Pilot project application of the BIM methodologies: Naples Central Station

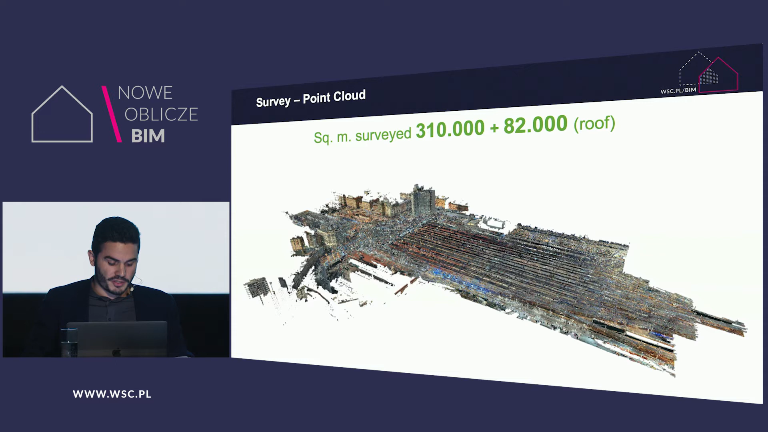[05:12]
I don't remember the exact numbers, but many laser scanners. Then we defined a point cloud with the orbital picture where we were able to have a real situation as it was. Now, we, this is a video, this is a video.
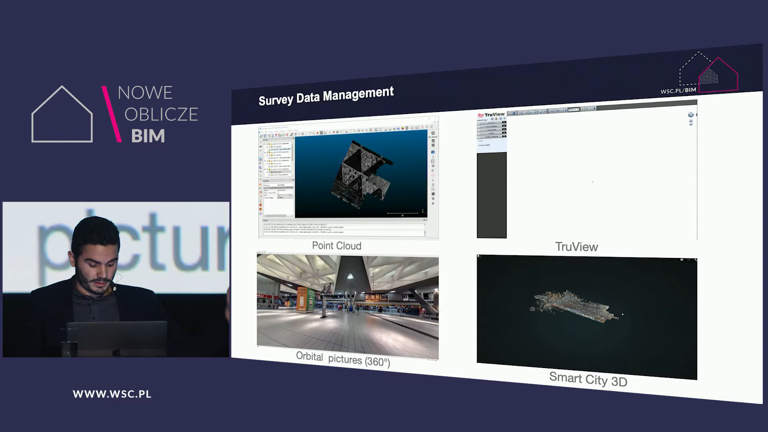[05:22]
We used different software to manage the survey data.
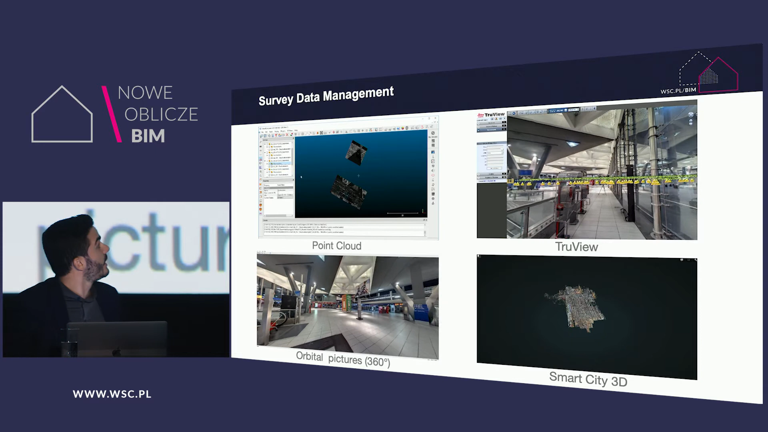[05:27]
Software like Leica TrueView, CloudCompare,
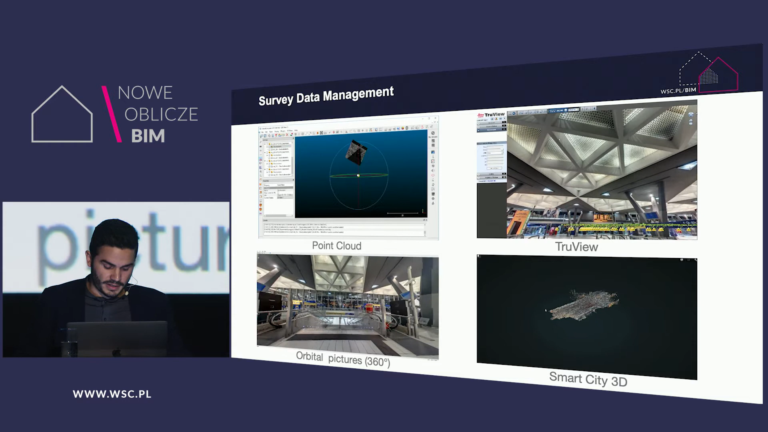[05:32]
another Italian software called Smart City 3D to work with the point cloud. And yes, of course, so previously, Graphisoft Archicad. Then, we had to model the session. But before, we had to deal with the point cloud, which were really complicated. The point cloud was so big because this was a dispersion of information.
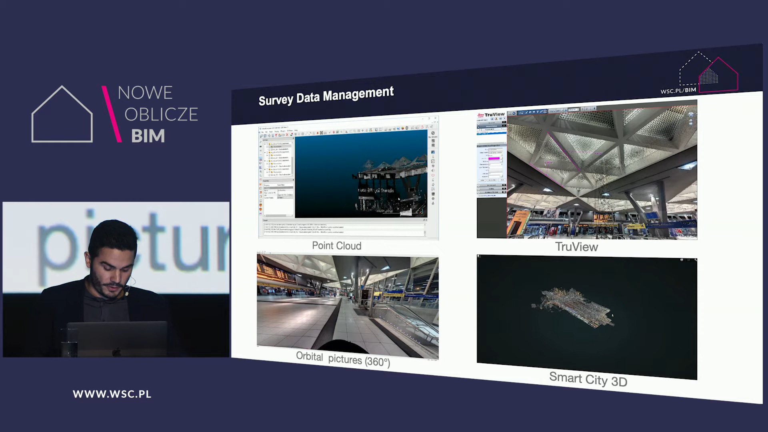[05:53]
We have to deal with the spurity of information in the point cloud.
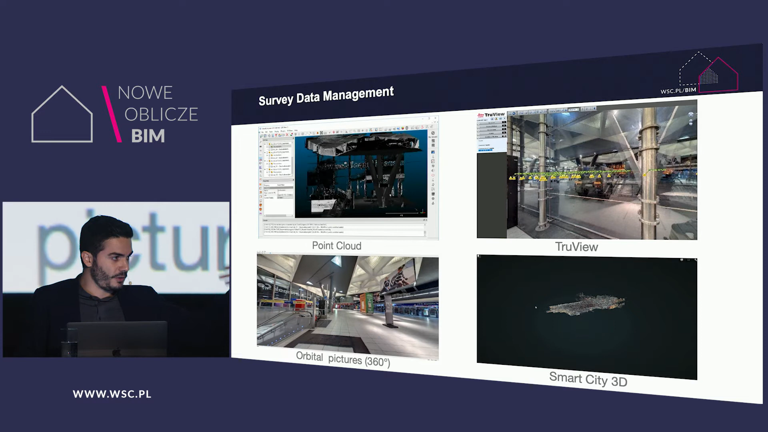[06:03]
The point cloud is made for a consecutive laser scanner put together.
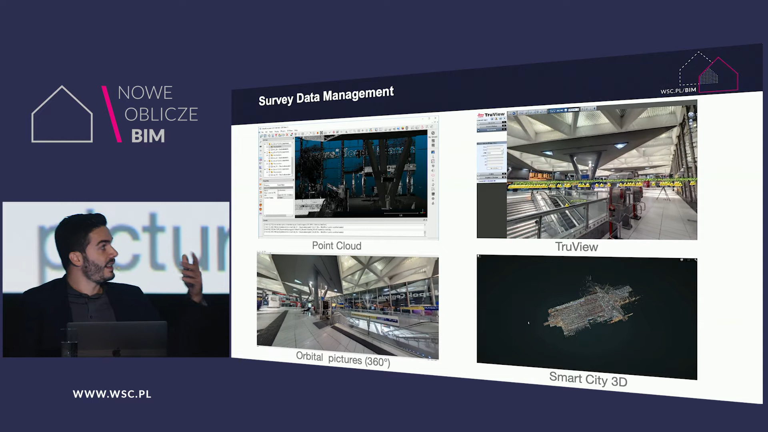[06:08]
This is shown in the next video, the Excel show. And after, this is the grid, the big grid.
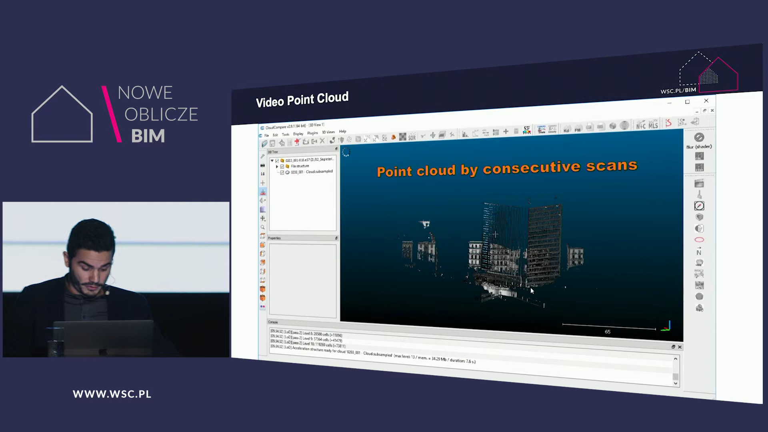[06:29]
I want to show you a short video that represents the process of surveyed data management.
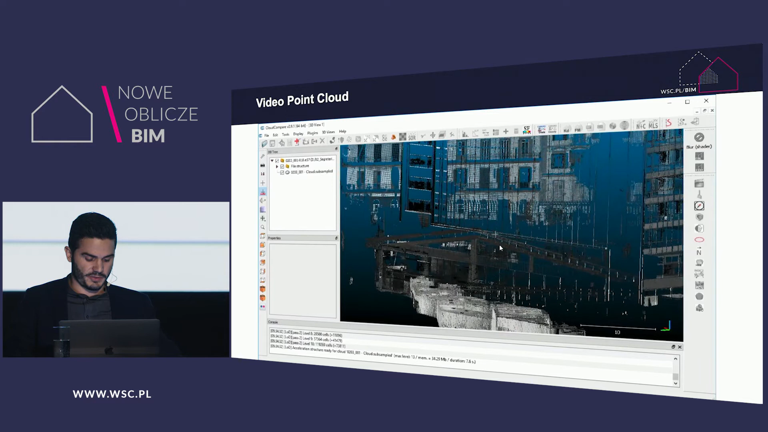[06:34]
When scanning, each scan can acquire points that are really distant from what you are.
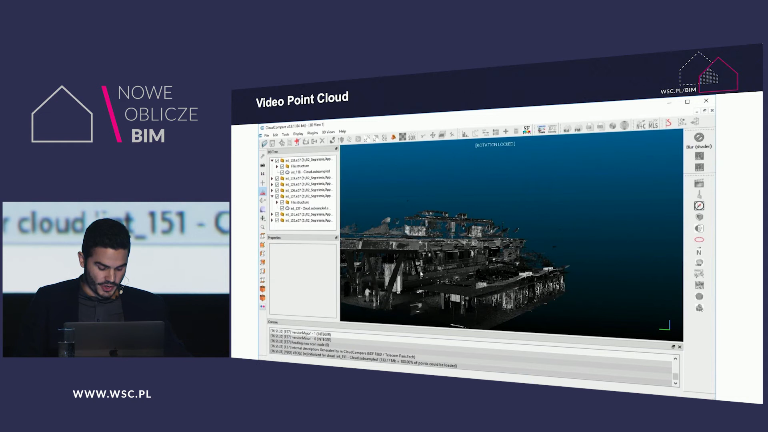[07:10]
As you can see, the small cube.
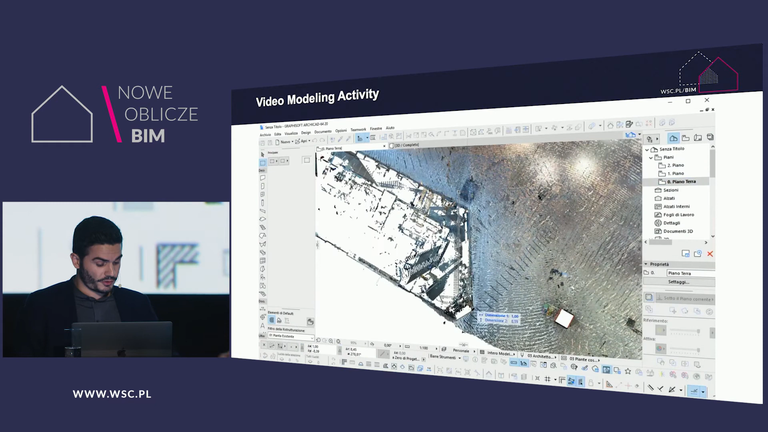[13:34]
No, sorry, sorry, just to let you understand how are the activities this is ArchiCAD, this is modeling activity, I want to show you a portion of Point Cloud that the modeler used to model,
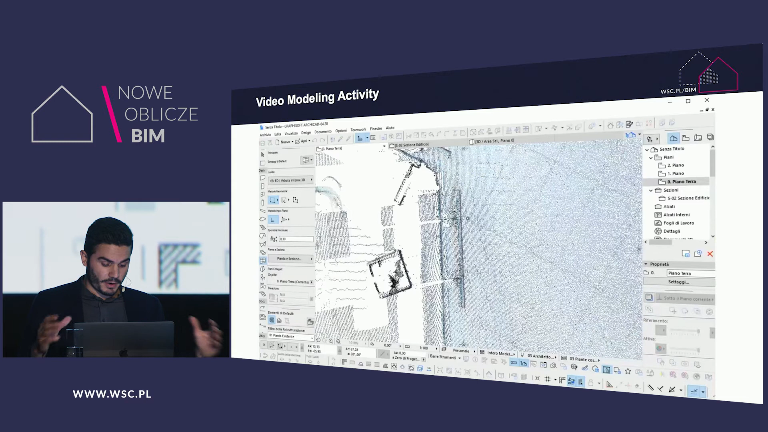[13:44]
for example, a curtain wall. For example, thanks to the ArchiCAD that reprograms, you can see the modeler is able to cut
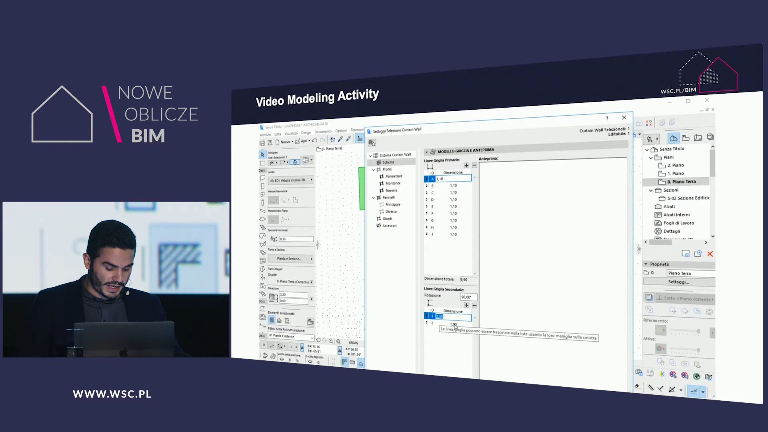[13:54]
the Point Cloud and insert the curtain wall in the right position. Every frame of the curtain wall can be put in the right
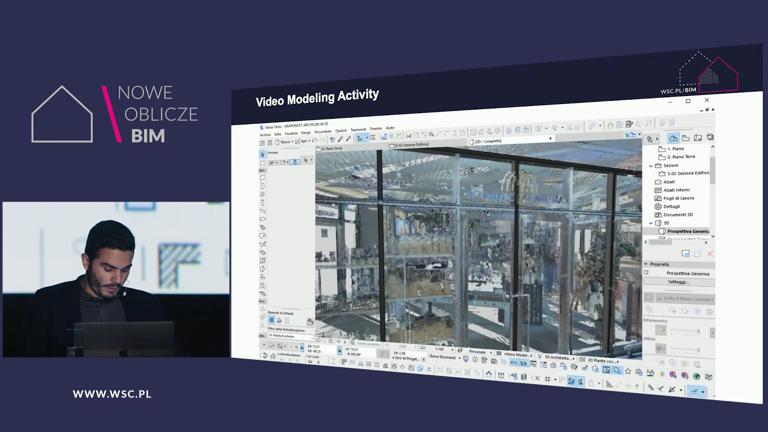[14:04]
position and is overlaid in the point cloud so we can be sure about what we are modeling.
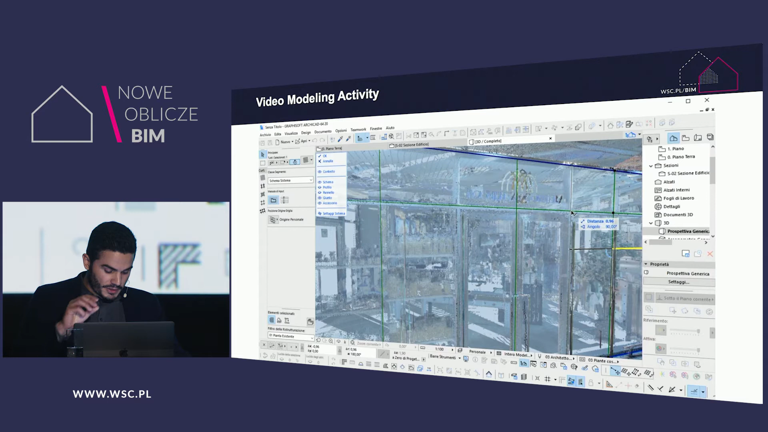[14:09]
For example, insert now the piece of curtain wall.
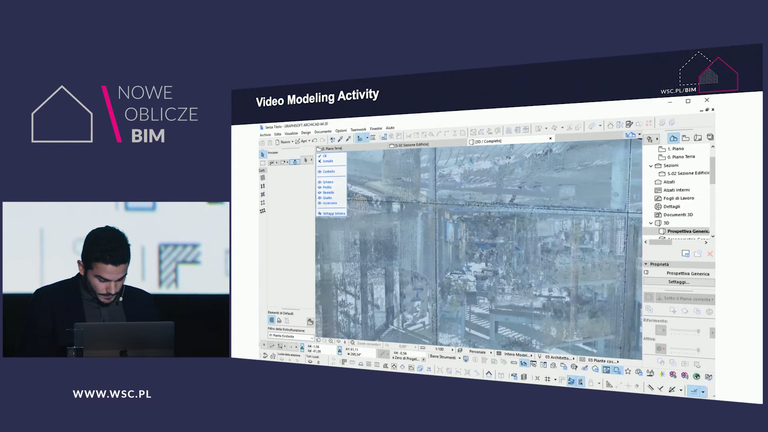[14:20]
And after, in this way, what you surveyed and what you modeled were absolutely the same.